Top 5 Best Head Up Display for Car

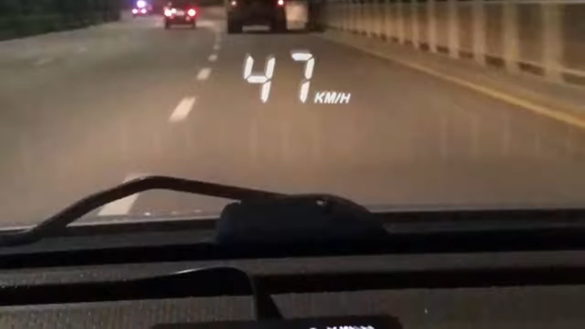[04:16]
switch between km and mile per hour miles
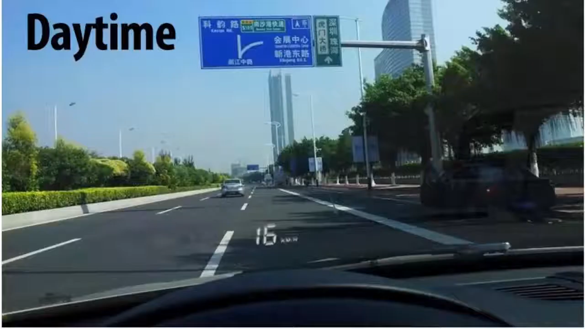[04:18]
please read the user manual
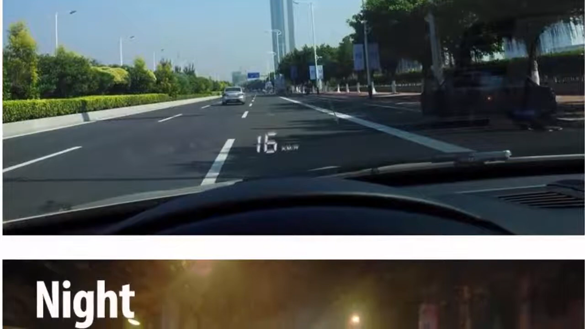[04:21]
3 alarm functions over speed alarm high temperature alarm low voltage alarm